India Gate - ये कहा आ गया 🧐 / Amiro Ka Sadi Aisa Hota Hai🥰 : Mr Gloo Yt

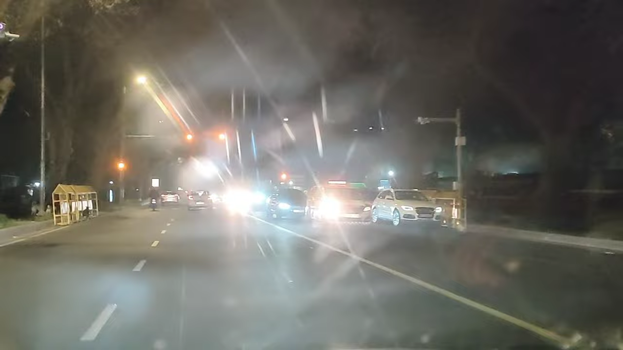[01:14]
तो फानली गाज अभी अपनों गाईज वहाँ साधी से निकलने के बाद अभी आ गया है
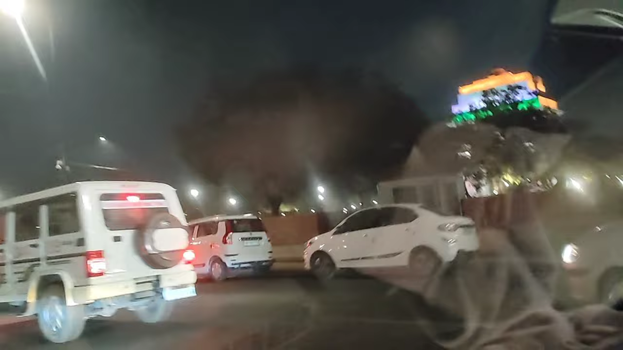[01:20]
तो यहाँ पर देखो गाईज इंडिया गेट जो की काफी जादा नाइट का टाइम है अगर सुबा का टाइमिंग रहता ना
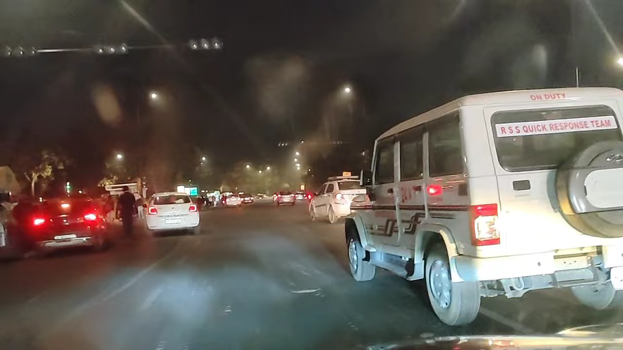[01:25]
गाईज तो अपनों उतर के आपको गाईज दिखाते हैं � इंडिया गेट का वीव जो की मैं अभी उतर के नहीं
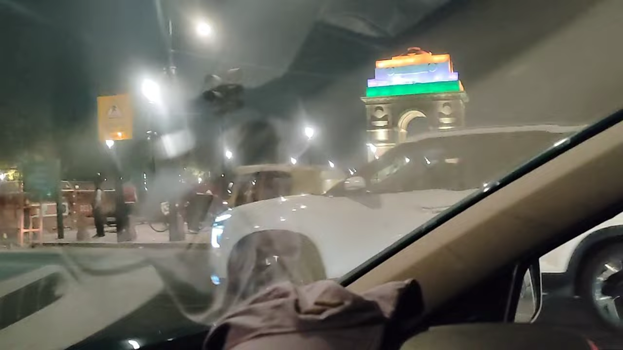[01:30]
देखा पा रहा क्योंकि अभी इंडिया गेट की तरफ लॉक हो चुका यहाँ पर उतर ने सभी कोई फाइडा नहीं है तो बाहर से ही देख लोगा इज काफी अच्छा सा सीन लग रहा है देख लो यार इंडिया गेट पाई अपना तिरंगा का